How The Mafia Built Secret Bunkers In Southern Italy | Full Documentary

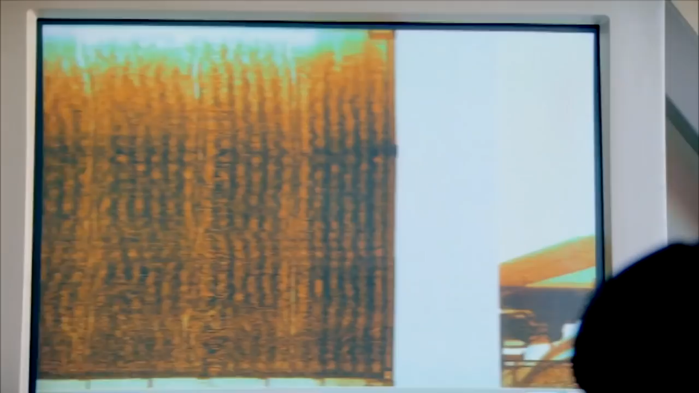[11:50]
The best chance of catching a cocaine shipment is through intelligence on the ground. But even there, the criminals are often one step ahead.
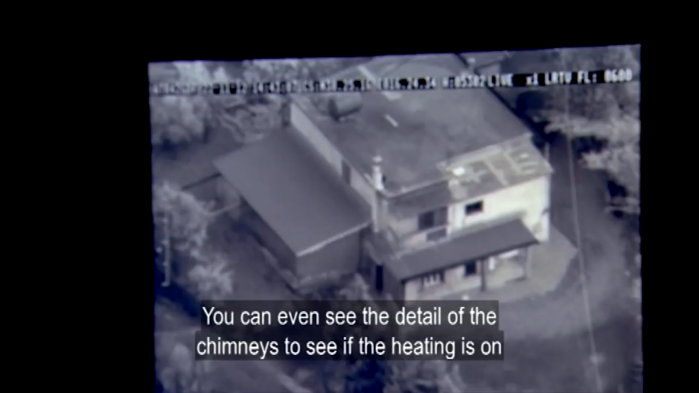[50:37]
We're at something like 2500 feet at the moment and when they do these extraordinary zooms they tell me that even from several kilometers away they can identify the number plate on a car.